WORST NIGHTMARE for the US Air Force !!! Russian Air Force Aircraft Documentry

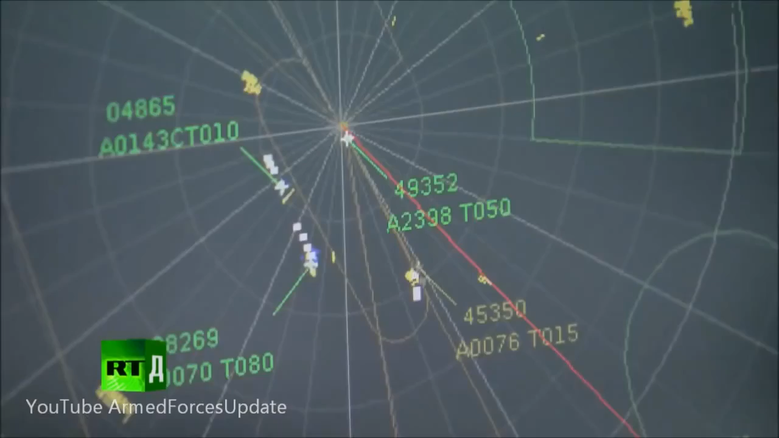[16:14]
so they can perform their exercises a safe distance from civilian aeroplanes. 269, return to zone 6. 600.